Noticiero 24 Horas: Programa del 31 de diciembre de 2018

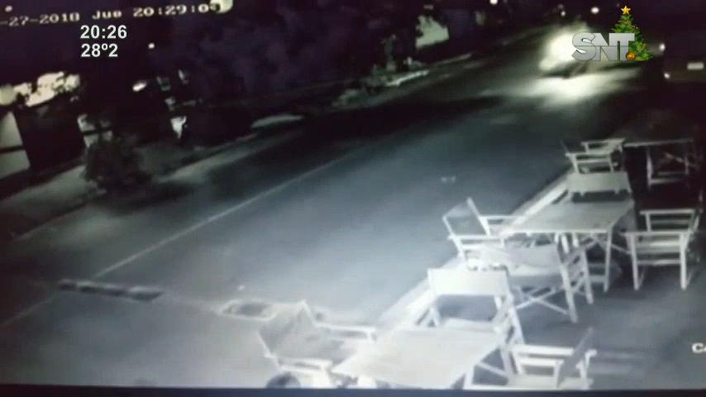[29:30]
El modus operandi, el mismo, tomar por sorpresa a la víctima. El cómplice también puede ser identificado si es que las autoridades lo quieren hacer, porque tenía el casco, no tenía colocado el casco a pleno. Entonces el rostro queda también ahí visible en este circuito de seguridad que captó todo lo ocurrido en la ciudad de Fernando de la Mora. ¿Cómo hicieron estas personas? Ustedes también pueden seguir enviando sus videos al